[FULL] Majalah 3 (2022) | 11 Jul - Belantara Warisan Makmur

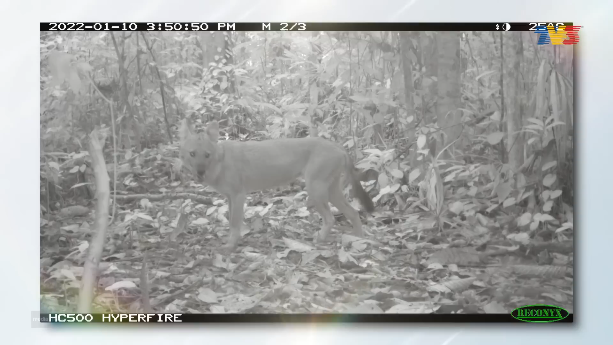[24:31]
Ia akan merakam sebarang gambar berpandukan pergerakan yang tercetus oleh sinar inframerah.